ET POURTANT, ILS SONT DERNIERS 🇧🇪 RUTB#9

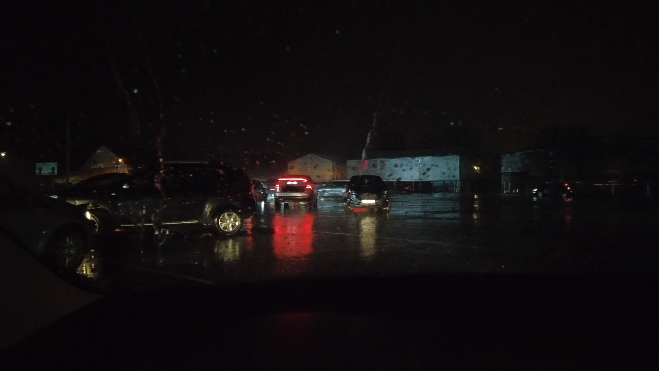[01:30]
Tiens, la voiture avec le coffre ouvert, elle s'allume maintenant. Ah mais le coffre qui s'ouvre complètement.